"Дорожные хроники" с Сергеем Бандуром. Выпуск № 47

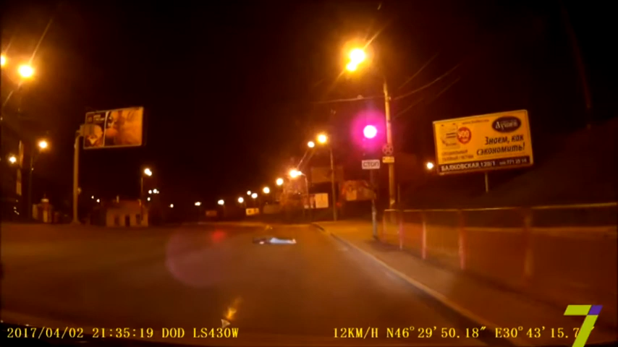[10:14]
На пешеходном переходе прямо на асфальте пластом лежала женщина Со слов очевидцев, гражданка была в охмелю и банально не дошла до койки